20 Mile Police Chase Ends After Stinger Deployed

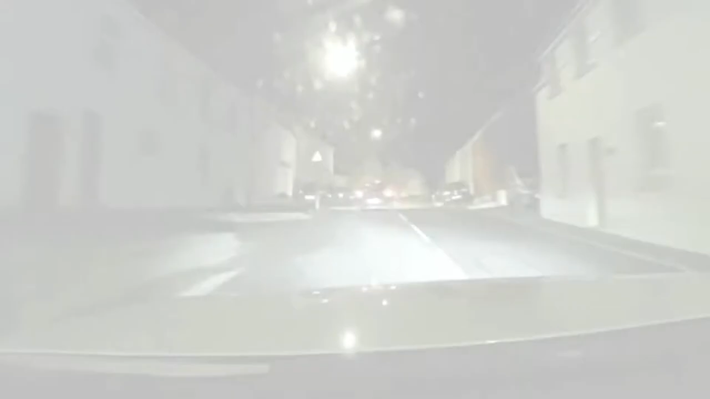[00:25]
Yes, Sam, we're approaching the pub now. We're going to back off now.
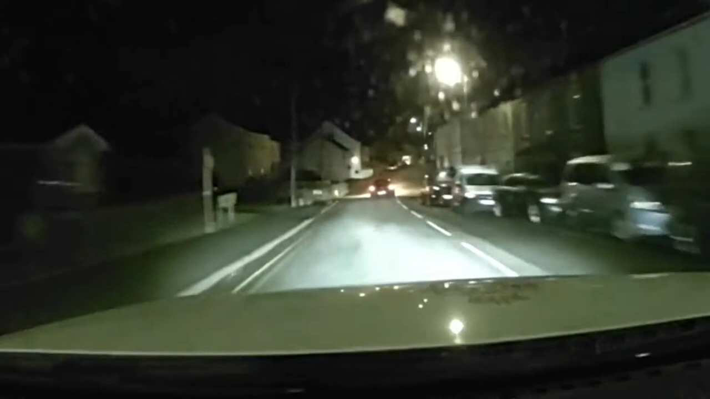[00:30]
We're approaching Santa Clara. Yeah, I believe vehicle's stung, vehicle's stung.
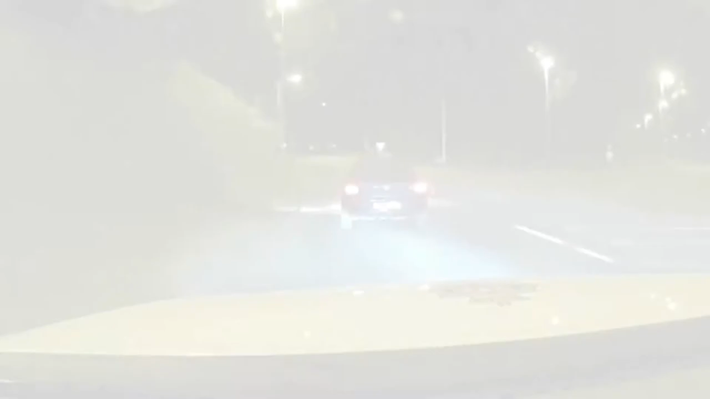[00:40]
Yeah, it's taking a left-left into Bank of Ireland. Speed, 4-0. TRAs, medium.
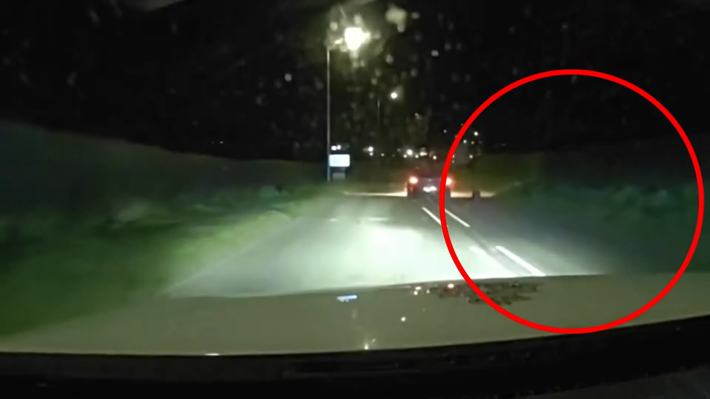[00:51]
Yeah, it's just laying on WH when the off-site tyres has come off now.
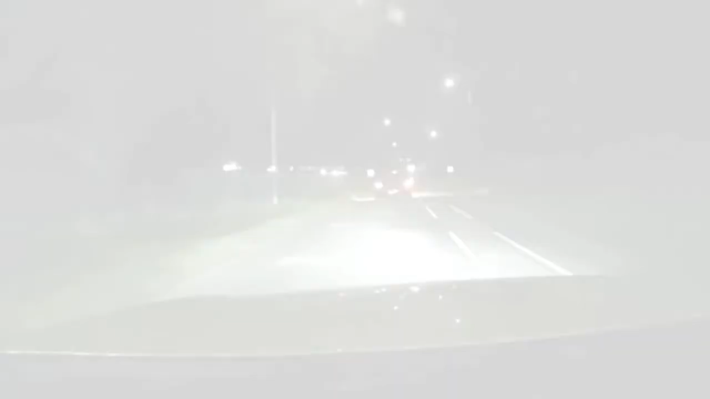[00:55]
Yeah, front for WH, the front, near-side tyre is off as well. Yeah, from 02, vehicle's now running on rims.
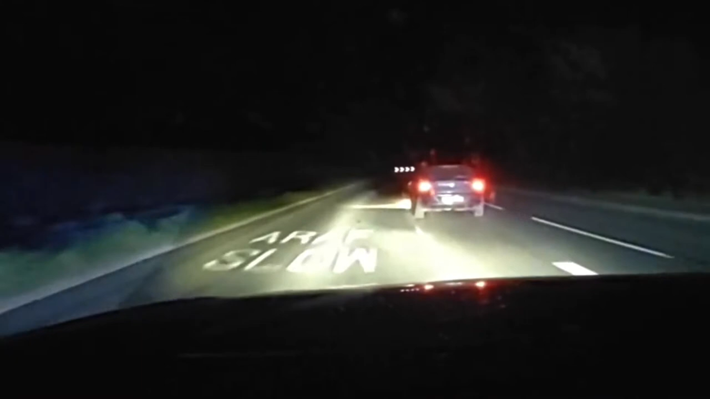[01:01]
It's passing the Bank of Ireland Golf Club to the near-side, 32. We're now back on the A40 Henley Spound. Speed, 6-0. TRA medium. Yeah, let's go for a box box then.